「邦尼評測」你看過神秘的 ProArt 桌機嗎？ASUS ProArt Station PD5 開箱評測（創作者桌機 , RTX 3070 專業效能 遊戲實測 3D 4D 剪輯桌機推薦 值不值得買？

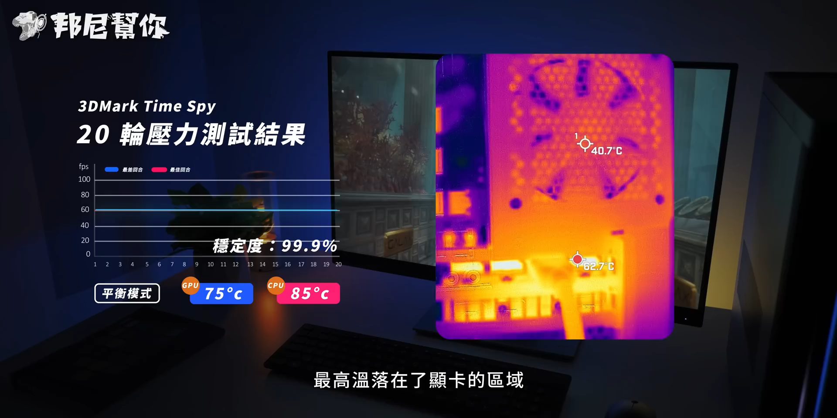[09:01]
实际测量机身温度最高温落在了显卡的区域温度也来到了最高62 度效能也会稳定地跑在60 帧上面而在高效能模式当中画面FPS 则会进一步被解放并且温度还更低CPU 温度降低至平均70 度上下GPU 则是
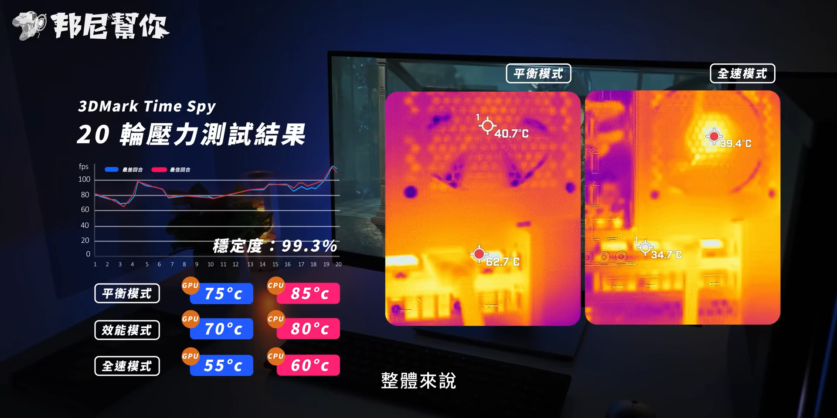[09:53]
上部的风扇则维持40 度左右整体来说极速模式下的散热表现是真的激进但老实说也是真的很有效